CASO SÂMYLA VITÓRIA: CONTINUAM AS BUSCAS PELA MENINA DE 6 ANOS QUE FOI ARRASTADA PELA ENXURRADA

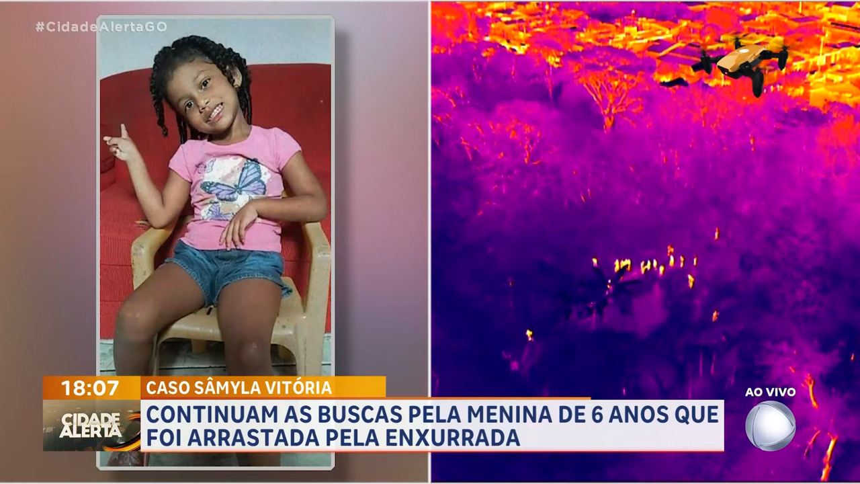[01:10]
pessoas dentro dessa região. Essas pessoas, Branquinho, estão fazendo buscas por essa criança. Nesse ponto onde elas estão, é um ponto de difícil acesso.
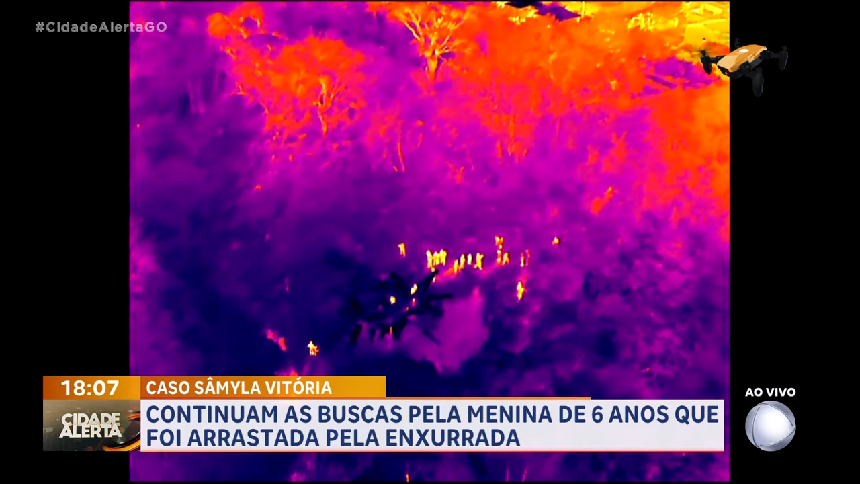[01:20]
Hoje, mais cedo, eu entrei nessa região de mata e inclusive percebi que existem várias crateras, crateras gigantes, inclusive, que podem colocar a vida dessas pessoas em risco.